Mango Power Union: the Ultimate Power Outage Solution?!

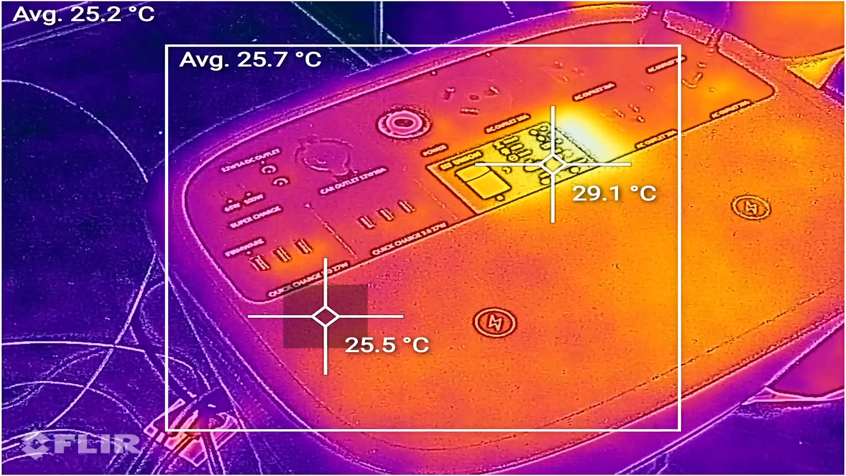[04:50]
As for thermals, we record the temperature through different tests and find the max temperature is around 30 Celsius degree,
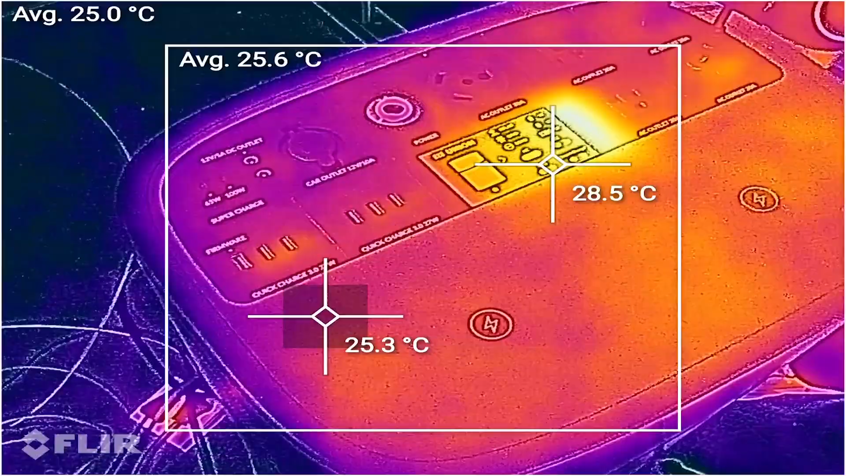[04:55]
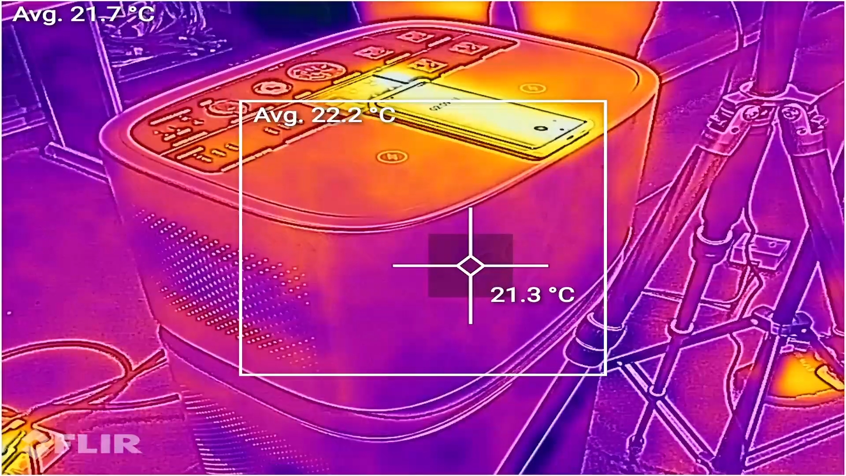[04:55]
On screen: spot 21.3°C
and to be honest, my phone is harder than Union, and what it does, it's counting time for me.
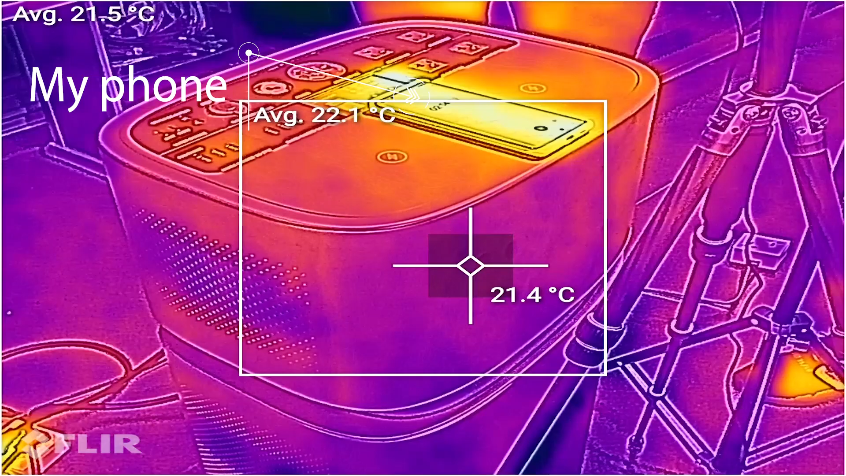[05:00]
On screen: spot 21.4°C
For others you might want to know is the noise level, it's around 50 decibels and we're working, that's average home noise, definitely acceptable.